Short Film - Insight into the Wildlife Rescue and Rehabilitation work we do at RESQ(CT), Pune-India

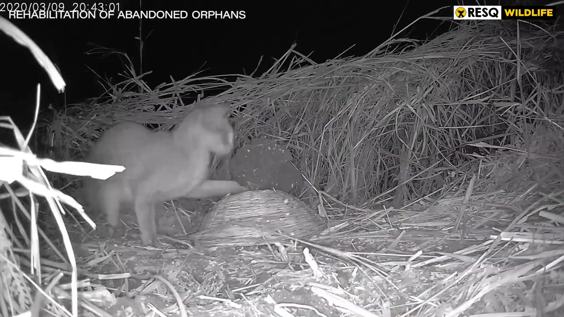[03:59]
This has successfully been done for rusty spotted cats and jungle cats who uncover the holding unit and retrieve their kittens when provided a safe opportunity to do so.